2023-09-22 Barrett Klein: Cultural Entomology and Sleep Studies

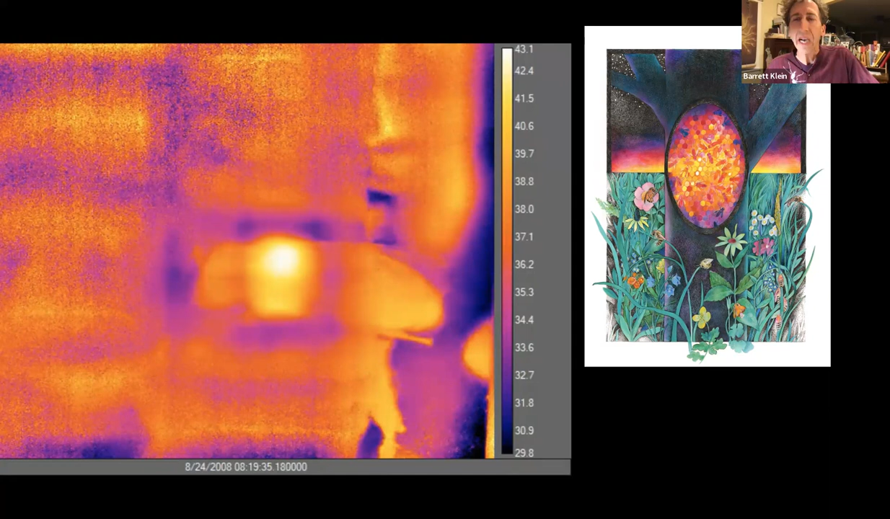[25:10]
This particular bee in a modified hive that I created is producing ample heat to heat up brood cells nearby so that the brood can develop under high temperature conditions normally.